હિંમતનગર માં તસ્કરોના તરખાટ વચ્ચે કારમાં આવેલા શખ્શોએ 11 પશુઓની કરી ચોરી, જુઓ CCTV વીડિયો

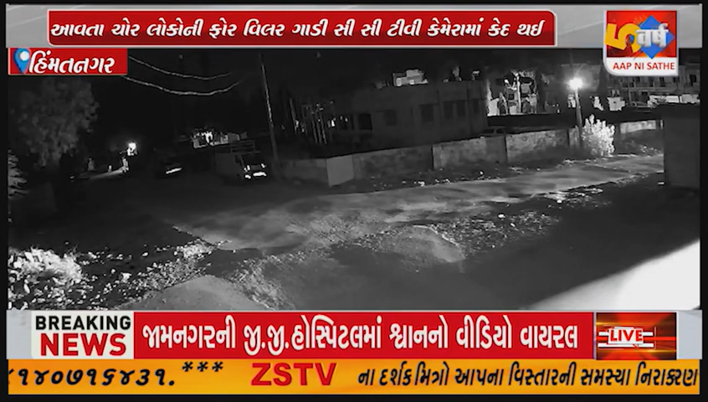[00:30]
घा मारी इजावपन करी हती अने मोबाईल गेसनों बाटलो अने बकरा आंठ लंग चितला चोरी करी पलायन थाया हता आब अब अबते मिरखान उमरबाई सिंदी मोहाजी नगर कोलोनी लालपूर द्वारागार में पुलिस मतके फर्याद नदाई चे